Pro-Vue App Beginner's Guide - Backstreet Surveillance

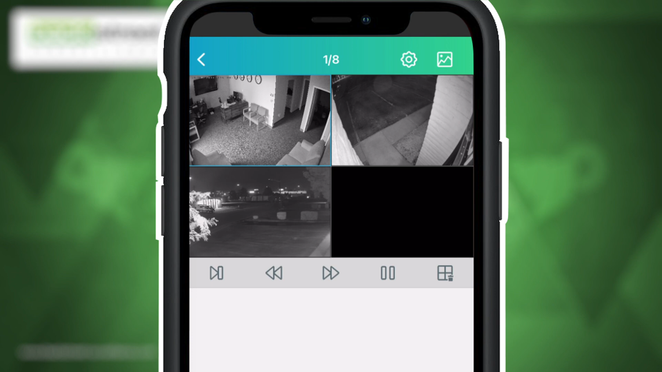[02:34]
as well as the date of the footage that you would like to view.